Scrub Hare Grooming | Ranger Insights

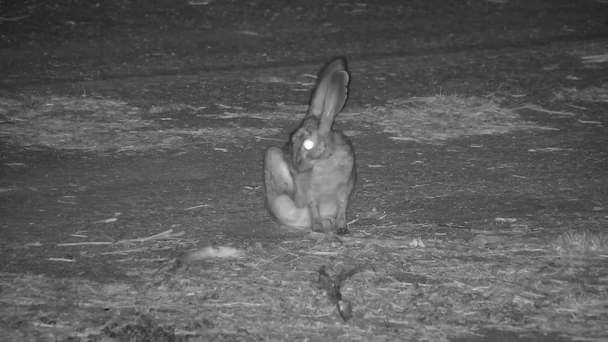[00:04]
normally when you see a scrub hare on safari it's running away trying to avoid you and so it's really quite special to be able to observe one without its realizing it's being observed and here a scrub hare is grooming they lie up during the day in something called a form which is a depression or shallow nest made in some thick grass or under a bush and no doubt their bodies are covered in ticks at the end of a day of rest